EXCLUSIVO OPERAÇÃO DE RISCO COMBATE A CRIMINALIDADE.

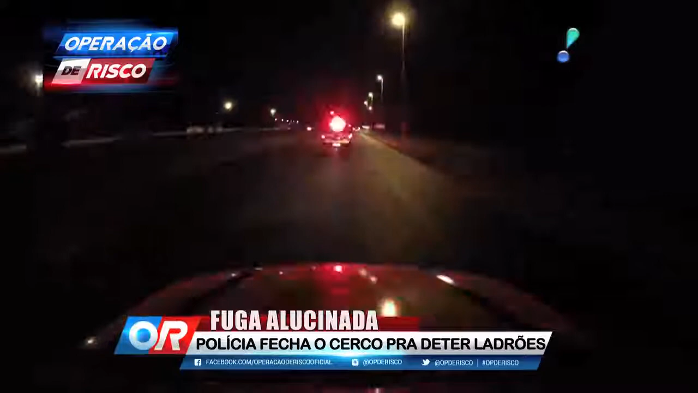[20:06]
A polícia sai à caça de ladrões de carros que agem na região.
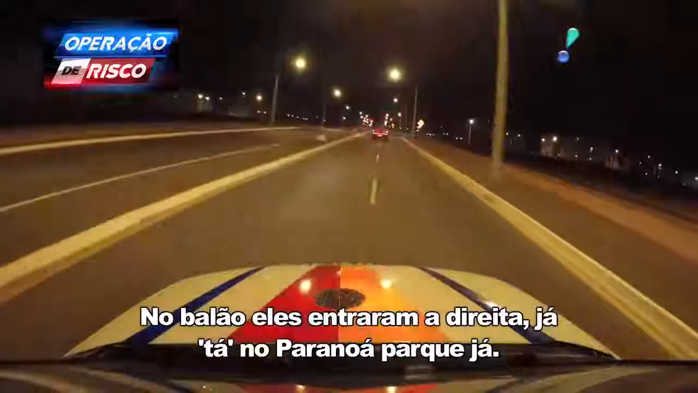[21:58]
No balão eles entraram à direita. Já tá no Paranoá já. Vamos ele subir de novo sentido Paranoá. Tá subindo de novo sentido Paranoá, cortando Paranoá. Vão tocar na traseira dele, joga esse bicho lá dentro.
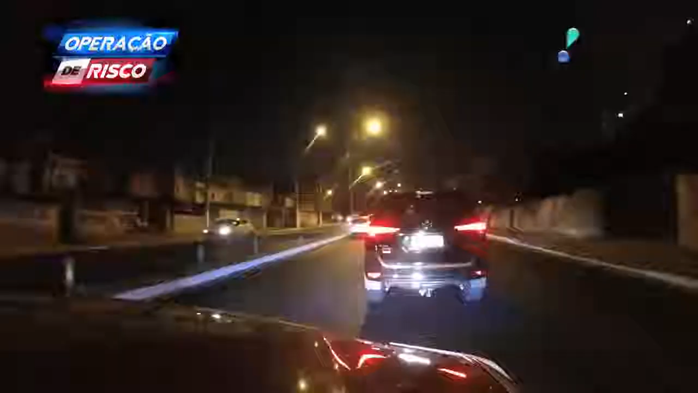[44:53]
Você não tá se evadindo aí daqui.
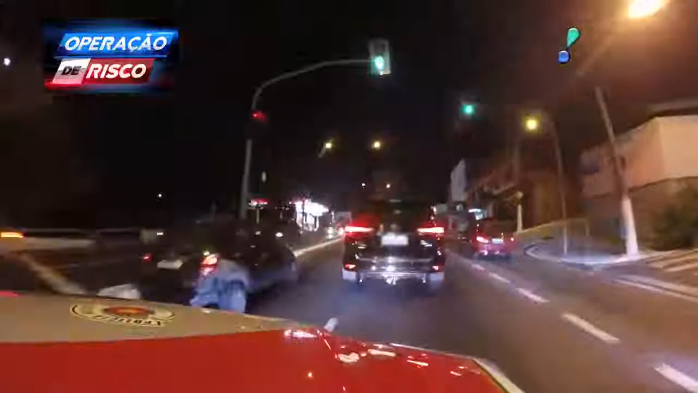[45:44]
Final de Interlagos, Copom, tático comando, Golf Hotel Romeu.
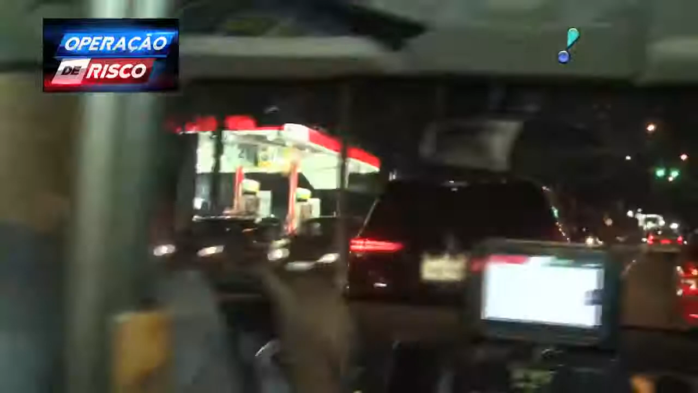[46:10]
É nosso. Avenida Interlagos, Copom. Produto de roubo na data de ontem. Tá correndo, tá efetuando fuga da equipe aí.